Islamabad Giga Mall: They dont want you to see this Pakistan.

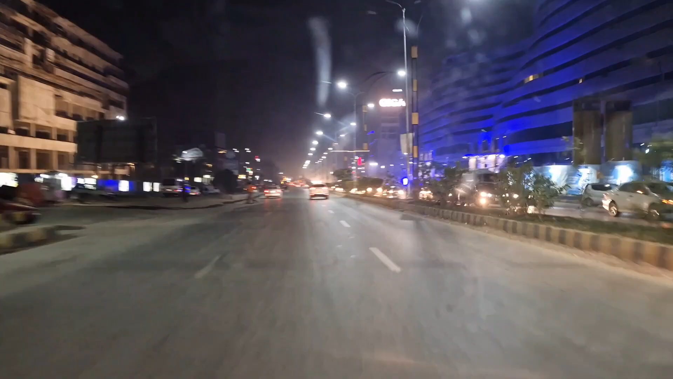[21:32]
So it's night time in Islamabad and we have on our very well known Giga Mall. This is sometimes known as the GT Road, the Grand Trunk Road. And Rawat, I believe, goes in the opposite direction. Sometimes it's known as Jhelum Road and sometimes it's known as Rawat Road, and we call it all sorts of things, but I think officially it's called the Grand Trunk Road.
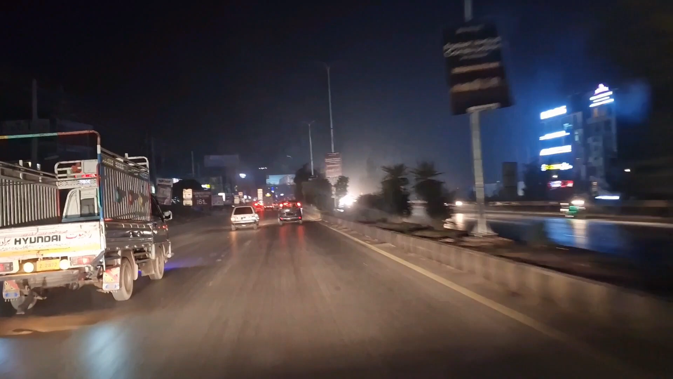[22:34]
So basically we have Bahriya, is it 6, 7 and 8 on our left hand side. 1, 2 and 3, I believe, is on the right hand side.